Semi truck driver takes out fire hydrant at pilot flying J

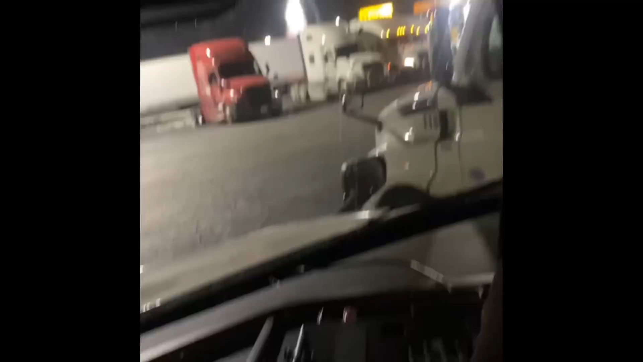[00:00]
I just heard this loud ass noise and I'm like, yeah, that sounds like somebody just hit something. Look at that water flying in the air.